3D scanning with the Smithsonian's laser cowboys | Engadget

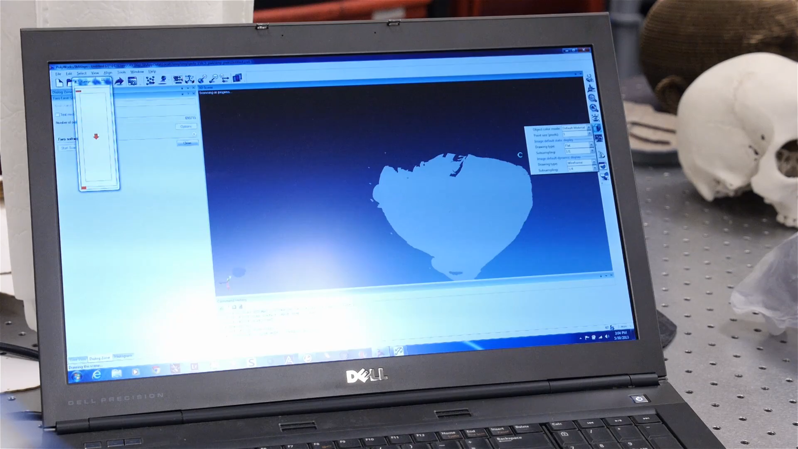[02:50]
So without touching the object, we're able to capture the 3D geometry on a computer and then take that data,